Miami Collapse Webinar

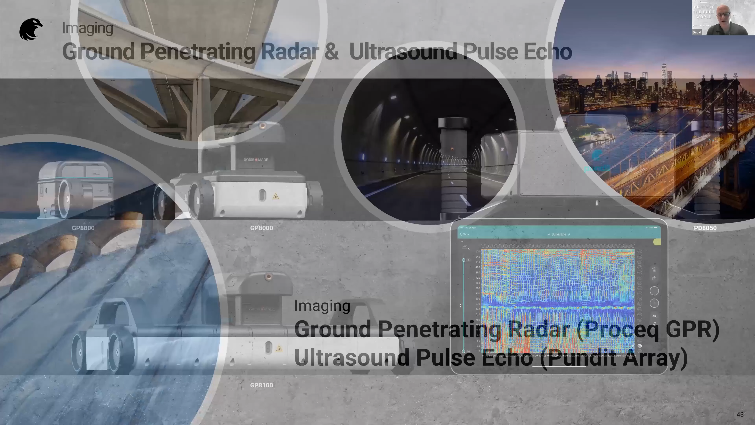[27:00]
uniquely uh a complete imaging portfolio technologies on the left hand side you can see our gpr instruments from the small handheld one up to the new array device we
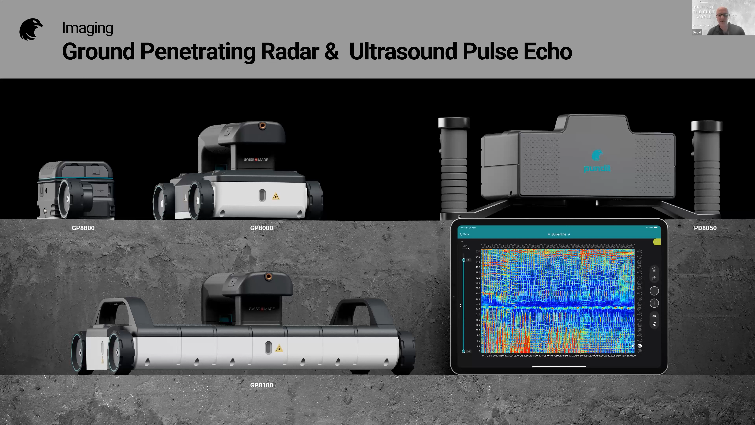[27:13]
introduced earlier this year and on the right hand side you can see a pulse echo array system what do we do with these instruments well basically uh we can look
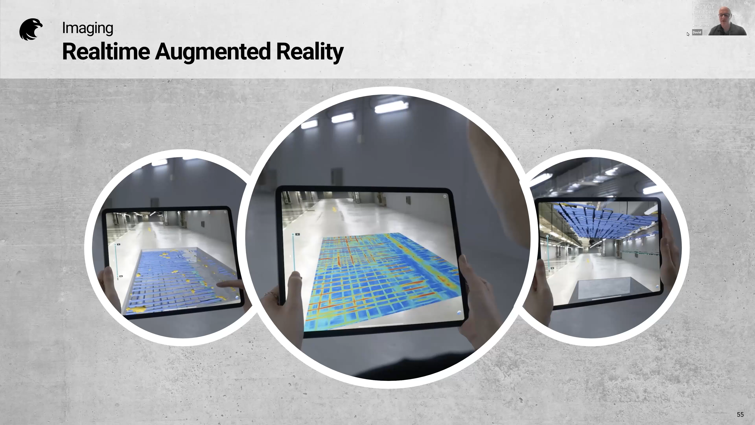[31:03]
would understand that that's the rebar structure and there's a large conduit going along the right hand side there so it makes it useful for explaining to lay people um i'd like to mention grouting defects in post-tensioning systems if you're looking